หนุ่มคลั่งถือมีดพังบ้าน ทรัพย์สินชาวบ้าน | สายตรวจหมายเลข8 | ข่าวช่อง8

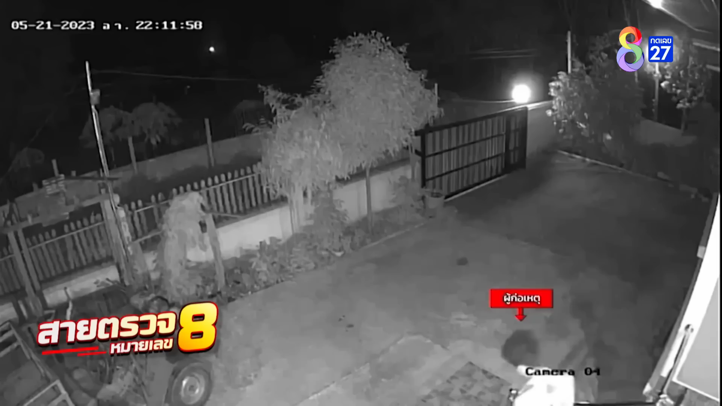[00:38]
เย็นในร้านช่ำต่อเนื่องกัน ด้วยจุดท Ley 3 ช่วงกันคืน
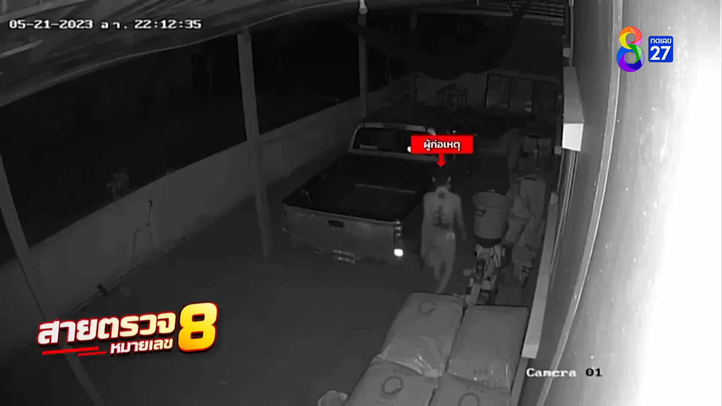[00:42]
เดินไปฝันกระจกประจยนต์ของเพื่อนบ้านและอีกจุดก็คือกระจกบ้านของอีกหลังหนึ่ง
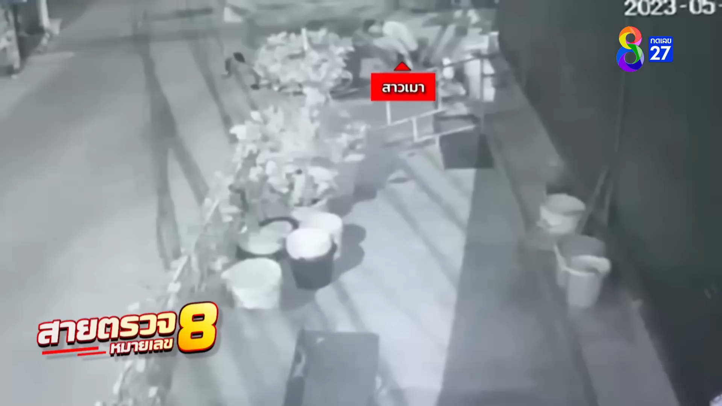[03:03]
ตัวใหญ่ ผิวขาว รักษณะเมาหนักมากและสภาพมีบาทแผลฟกช้ำตามร่างกายคุณจอยแสงและล้ำเจ้าของบ้านบอกว่าตื่นมาก็ต้องตกใจว